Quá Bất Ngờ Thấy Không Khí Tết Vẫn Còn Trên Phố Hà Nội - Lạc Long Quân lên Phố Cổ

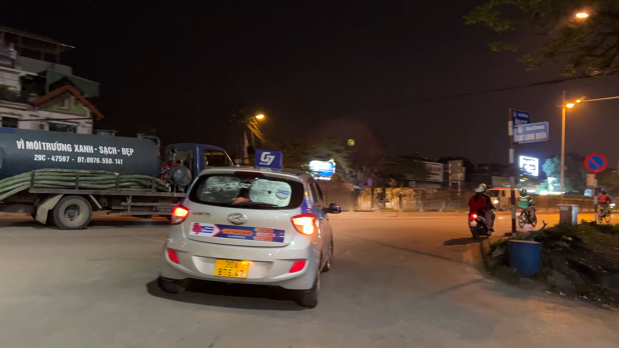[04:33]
Việt mời quý vị và các bạn rẽ lên tuyến đường Âu Cơ.
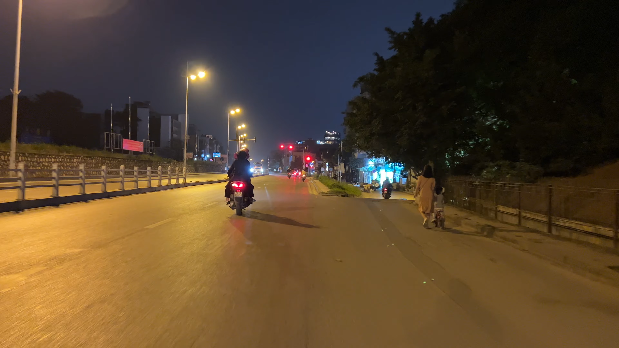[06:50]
Đường Âu Cơ được bật một hàng đèn
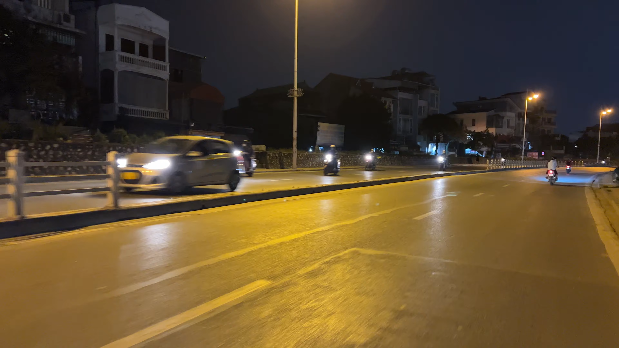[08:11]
thấy thời gian này người dân thủ đô cũng
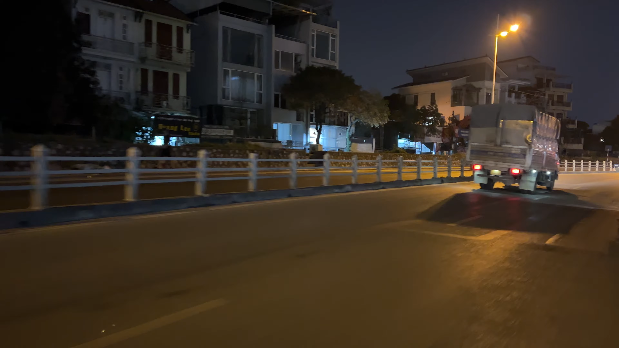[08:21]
ít chọn thịt chó làm món nhậu nên là thấy này rất yên tĩnh.
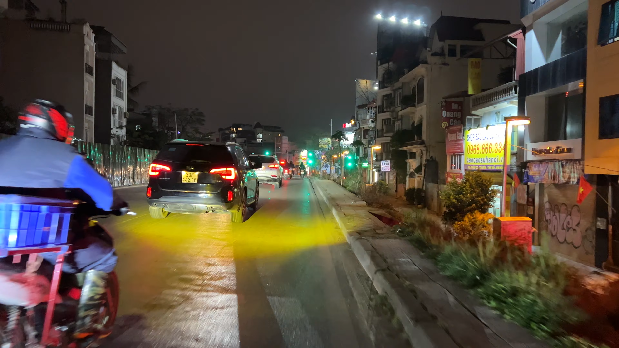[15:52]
Và các bạn là ngã ba Âu Cơ Xuân Diệu.
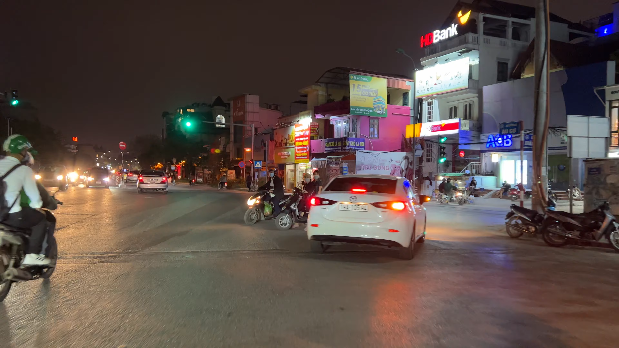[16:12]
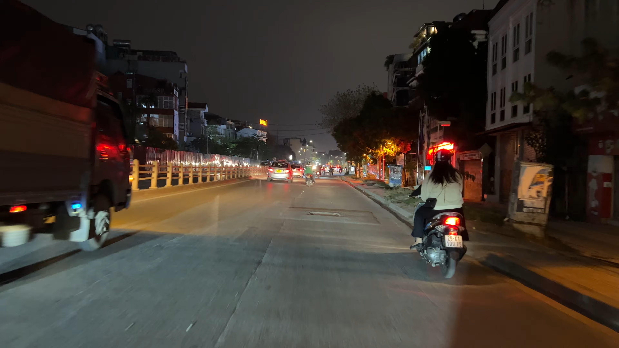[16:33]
Mời quý vị và các bạn rẽ vào tuyến phố Yên Phụ.
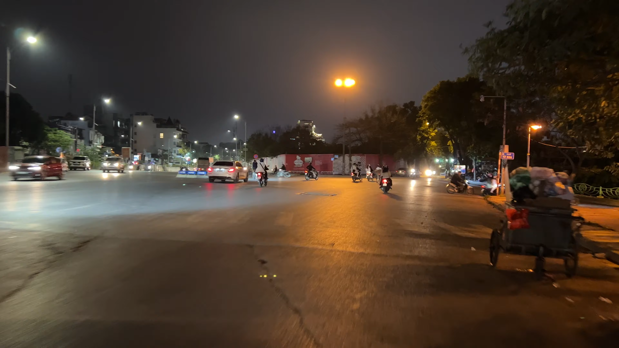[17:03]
Mình sẽ không đi trên đường Nghi Tàm. Mời quý vị và các bạn cảm nhận cuộc sống ở trên tuyến phố Yên Phụ.
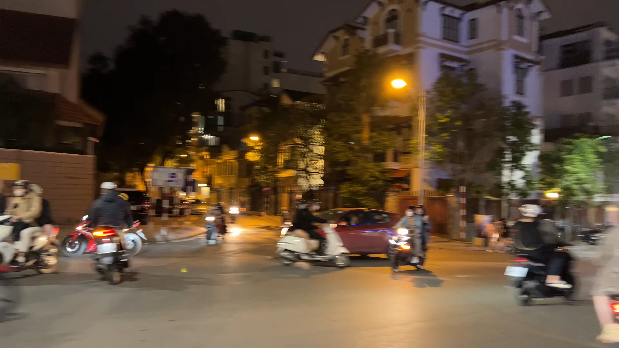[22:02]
Đường Thanh Niên thì luôn đông đúc nhộn nhịp, nhất là những ngày cuối tuần các bạn trẻ đã về đây để đi dạo tận hưởng không khí của Hồ Tây quý vị và các bạn.